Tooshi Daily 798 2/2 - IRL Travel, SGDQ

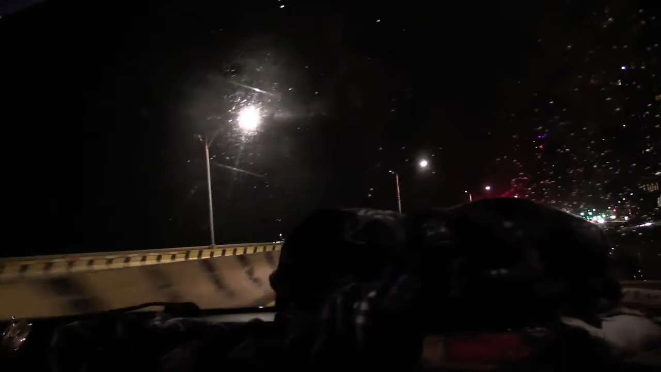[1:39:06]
Hold on, my glasses. Across the dash. Oh my god, there's a lot of lightning. Okay.
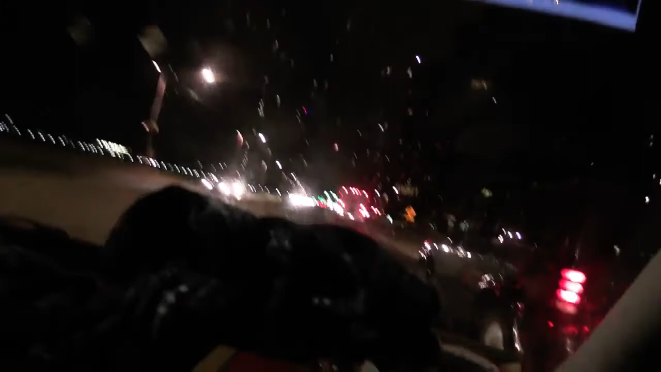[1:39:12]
Alright. Sorry. Yo, that's a Ferris wheel. God.
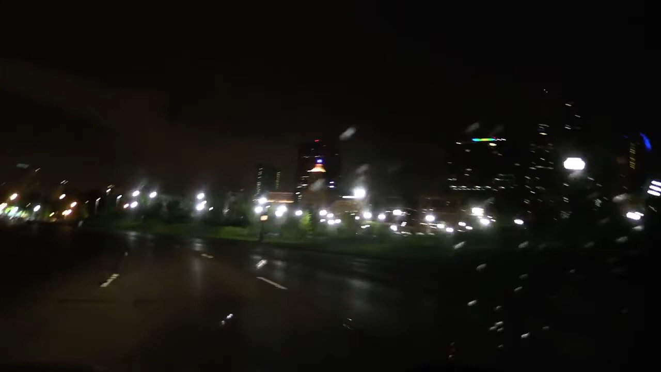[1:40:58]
This is Tooshi Stream, where we can stream anywhere. That's a police car. And oh, fuck. Stop sign. No, it's cool, we're cool, we're cool. Should I face it? Wait, is that a police car?
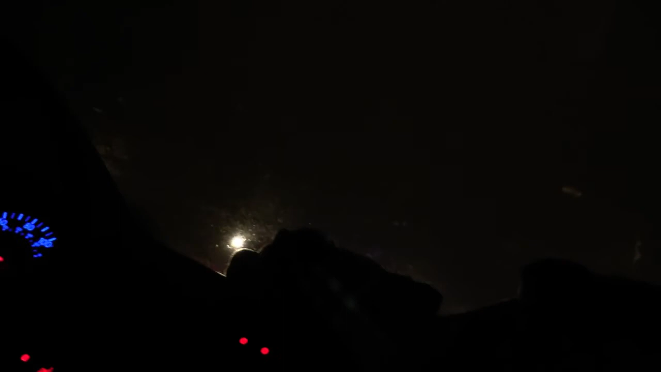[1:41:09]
What are those people doing? Something's going on. Oh, this is Lollapalooza, I think. Wait, really? Yeah, I think.
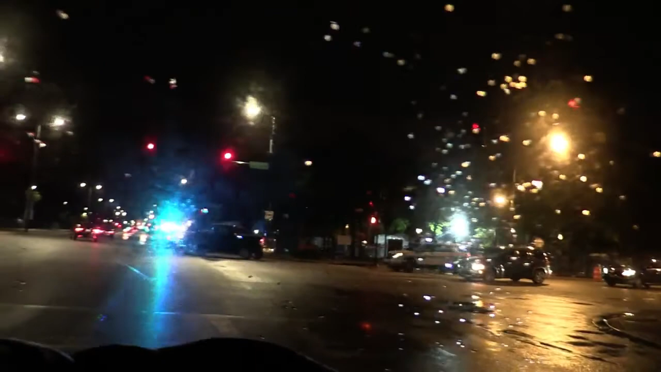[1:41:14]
Here, you guys can just gawk while we just... That's the best part about driving, is you get to gawk at, like, things happen. What are they doing? I don't know, dude, but you're in the wrong lane. Work on it. Oh, they're looking at us. That's cool. Why are you going forward? Because then they can't see us. I don't care. People next to us are like, what are they doing? I don't care if they see. People are gawking at us while we're gawking. The fuck, man.